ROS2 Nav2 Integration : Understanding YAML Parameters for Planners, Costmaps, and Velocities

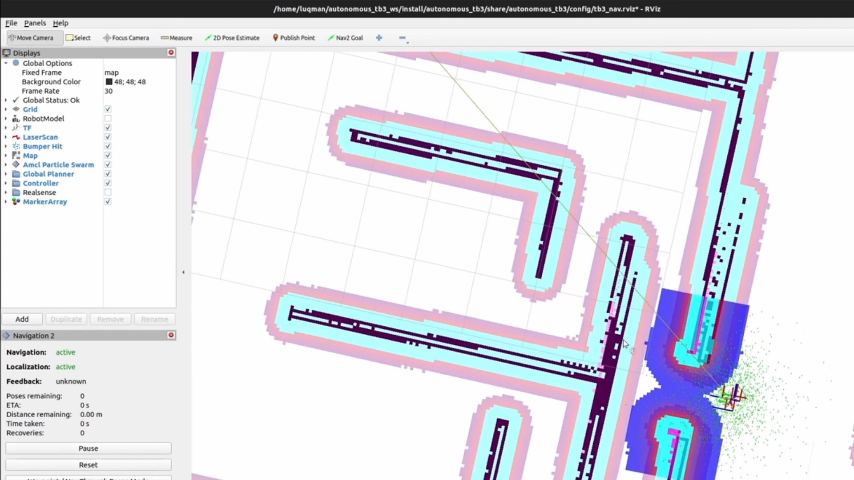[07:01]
Let me give the goal. And now you will see the response. The robot is moving very fast and it is colliding.